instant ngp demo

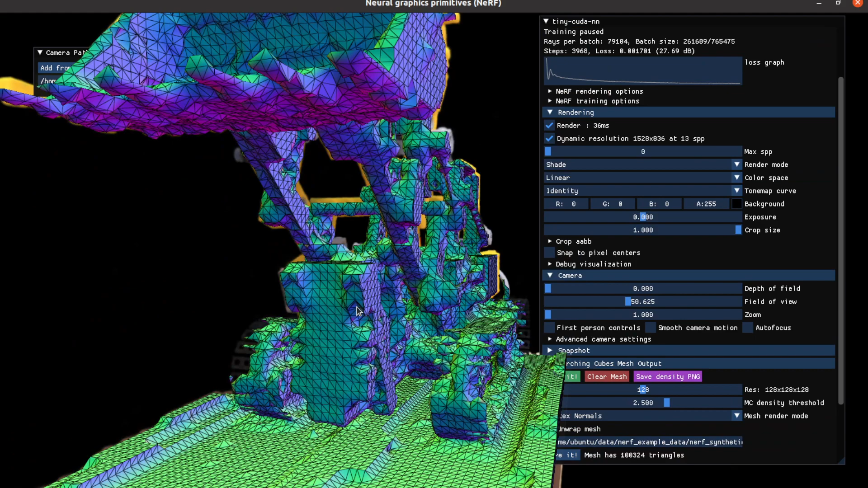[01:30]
So I have very different result from my Klaus result and I think mine is what they claim in the paper.
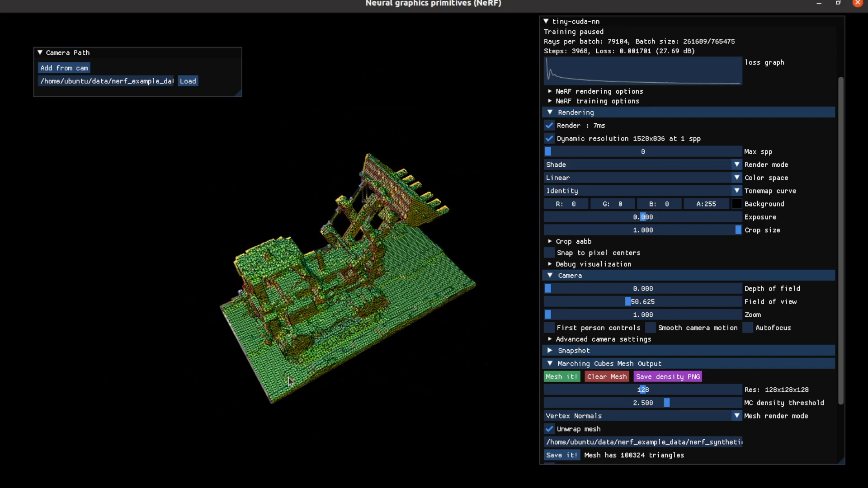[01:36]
So very crisp mesh result.
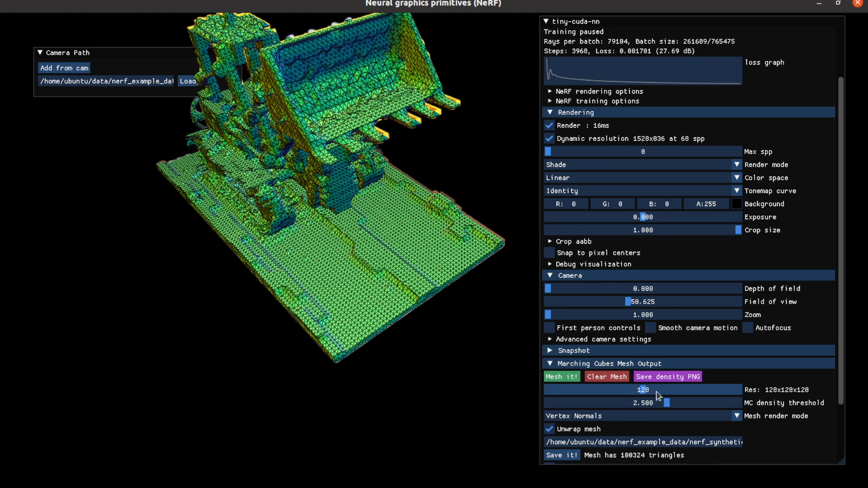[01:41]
Of course you can increase the resolution to get better result but I think this result is the correct one.